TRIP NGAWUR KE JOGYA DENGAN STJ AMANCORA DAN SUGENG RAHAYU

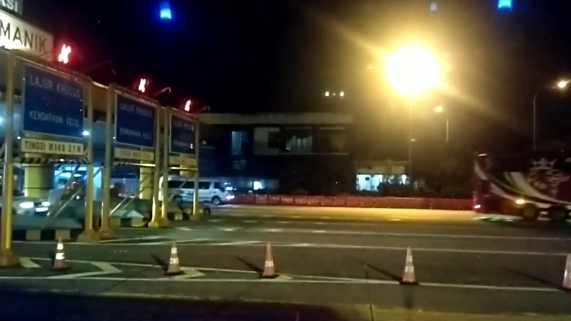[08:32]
Kita keluar di Banyumanik karena ada penumpang yang mau turun di Banyumanik.
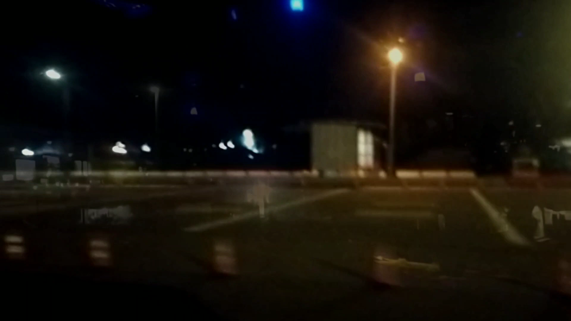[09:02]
Ini 1526 yang dibejek ala RK8 ya, jadi kencangnya minta ampun kalau misalnya ini RK8.
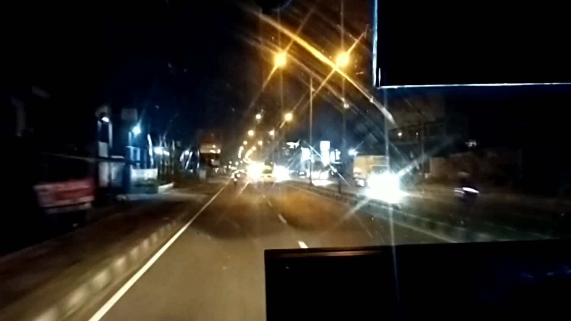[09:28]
Nah, saya memasuki area Kertosuro, ada penumpang yang turun. Di poin marknya adalah Rosalia Indah, sedangkan saya turun di pertigaan Kertosuro.